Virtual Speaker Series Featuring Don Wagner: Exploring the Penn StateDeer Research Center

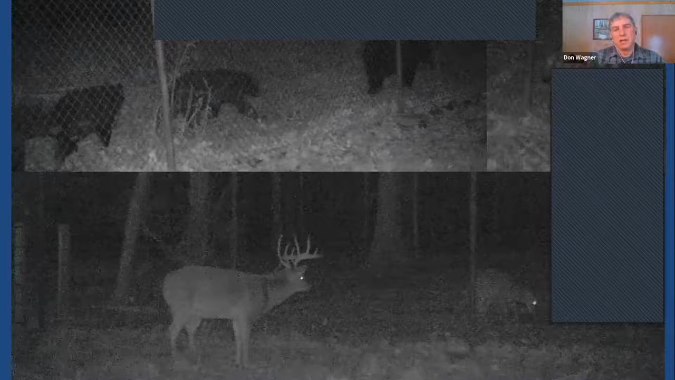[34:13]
So, one thing that was really interesting through the course of the study, we had a lot of cameras aimed outside the facility. So, we were able to see what was around the outside. And, you know, we're only located about a mile from the main campus here. And, the amount of wildlife that we had around was pretty interesting. We had some bears that visited on a number of occasions. That was a mother with three cubs up there in the top. Coyotes. Just about every night over the winter, coyotes were around somewhere.